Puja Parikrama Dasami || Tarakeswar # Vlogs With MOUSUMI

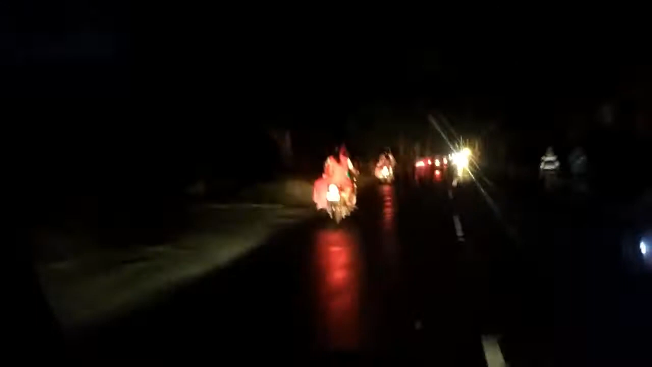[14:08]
আজকের মতো আমার ঠাকুর দেখা কমপ্লিট হলো।
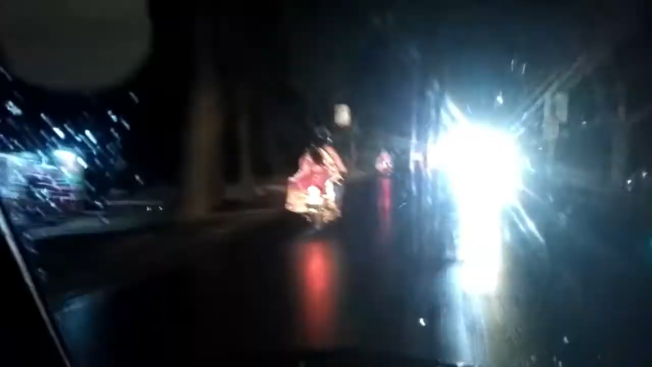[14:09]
আজকে দশমী, প্রচুর ধারে বৃষ্টি হচ্ছে, তার মধ্যেও কিন্তু আমি ঠাকুর দেখতে ছাড়ছি না,